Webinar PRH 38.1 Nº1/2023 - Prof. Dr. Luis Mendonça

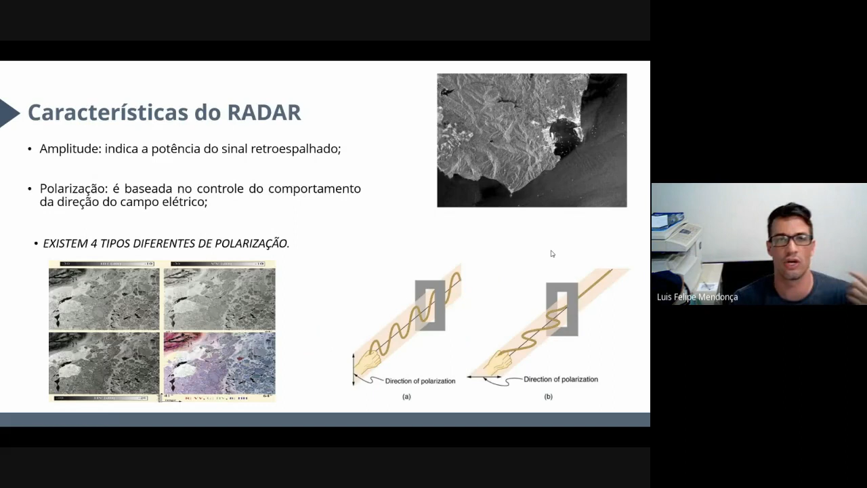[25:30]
de comprimentos de ondas do radar que eu expliquei para vocês também tem uma outra característica que a gente tem que trabalhar lembra quando eu falei da história das bandas